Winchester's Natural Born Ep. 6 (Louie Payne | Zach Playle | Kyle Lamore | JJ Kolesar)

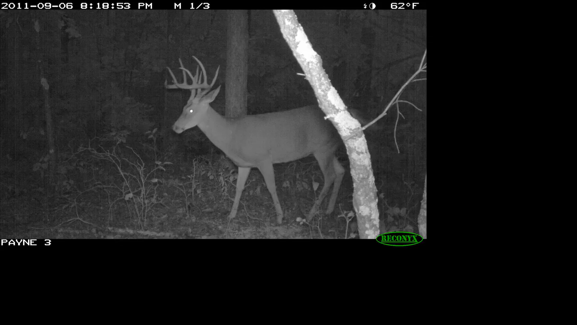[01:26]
Bullet has been coming in just about every afternoon before dark. The only thing we got to contend with, there's a lot of does filtering right in there.